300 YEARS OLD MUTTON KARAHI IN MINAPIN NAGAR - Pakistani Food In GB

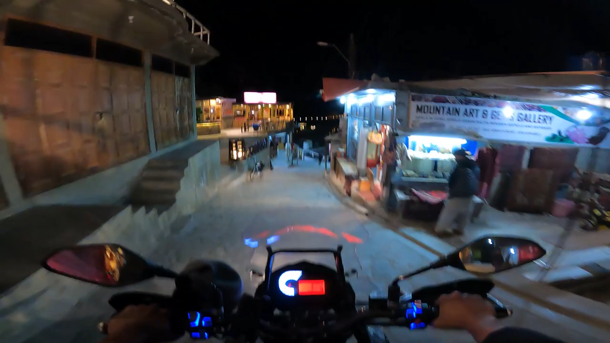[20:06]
पाकिस्तान को प्रमोट कर रहे हैं।
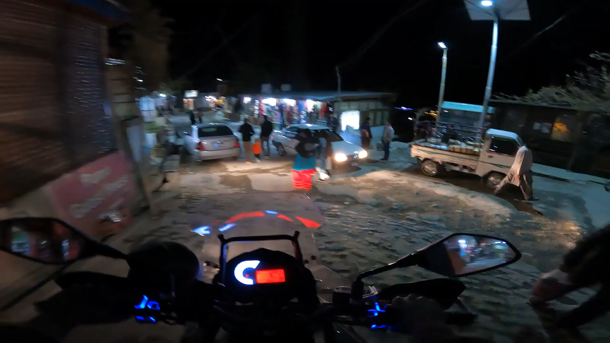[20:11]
तो अभी फ़िलहाल हम लोग करीमाबाद में नीचे आ गए हैं,
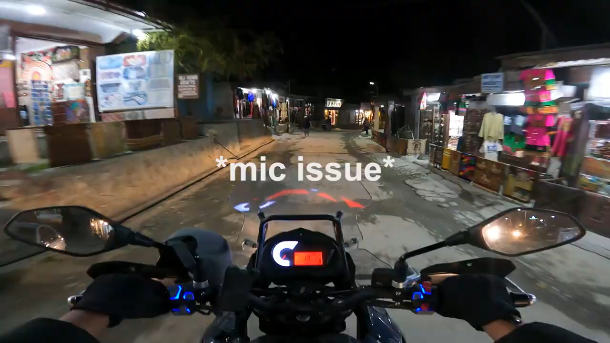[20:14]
अभी हम लोग जा रहे हैं करीमाबाद से वापस मीना पेन। और ठंड इतनी ज़्यादा है, अभी हमारे जो है वो ग्लव्स फिर भी आश्रा करवा रहे हैं,